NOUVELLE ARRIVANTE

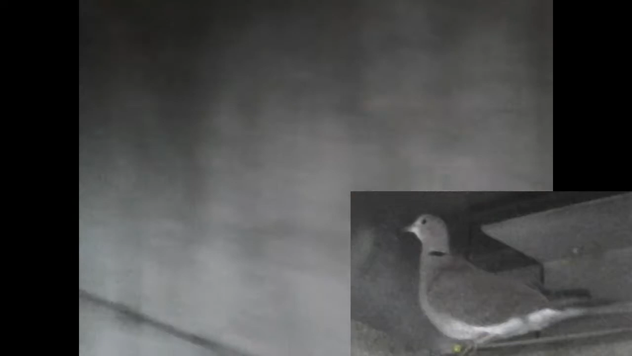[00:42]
sauvage couleur brun sauvage donc c'est une jeune de l'année c'est une femelle on l'a acheté à un éleveur qui a que des sauvages